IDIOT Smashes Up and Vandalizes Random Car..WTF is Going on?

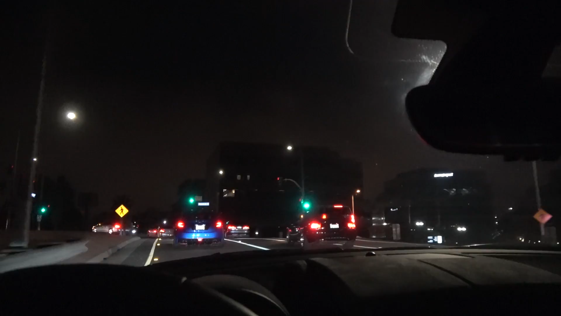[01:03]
We got a whole gaggle of F-boys. He sees a cop? Yeah. Cop. Right there. Shh. Don't tell anybody. All right, guys, we literally just got to the spot.
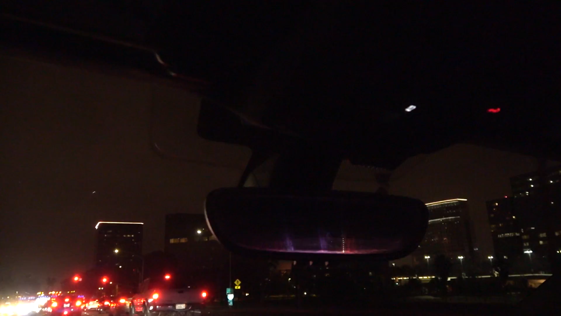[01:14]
Our buddy Andrew in the R8. Oh shit, yeah, the helicopter's right there too. Our buddy in the R8 just installed some red headlights. You can't see it from here, but yep, the cop U-turned and checkmate, game over, guys. And there's the police chopper. New location, guys. No cops here yet, looking pretty good. A lot of, oh.
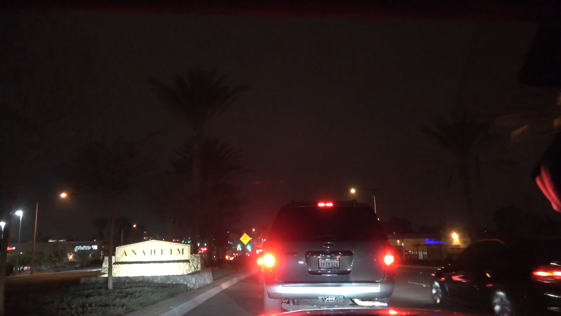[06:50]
Dude, it's like a convergence of two massive fuckboy groups. Alright, it's got the undercover unit.